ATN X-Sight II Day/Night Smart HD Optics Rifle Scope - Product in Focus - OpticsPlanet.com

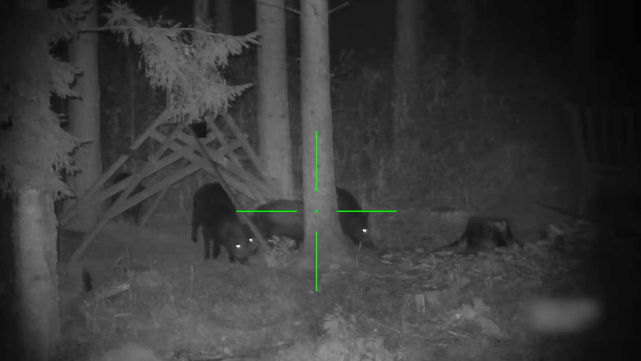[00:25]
The X-Sight 2 shares many of the features of the X-Sight 1 such as the 1080p recording and the ability to link it with your smartphone using the app which allows you to control the settings through your